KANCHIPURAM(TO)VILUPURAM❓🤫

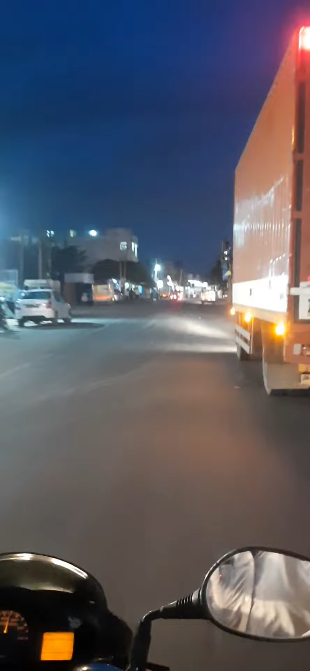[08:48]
8 kilometers ஆமாம், 8 kilometers தான் நம்ம 8 kilometers தான் இருக்கும். 8 kilometers வந்துட்டோம், 8 நிமிஷத்தில் போயிடலாம்.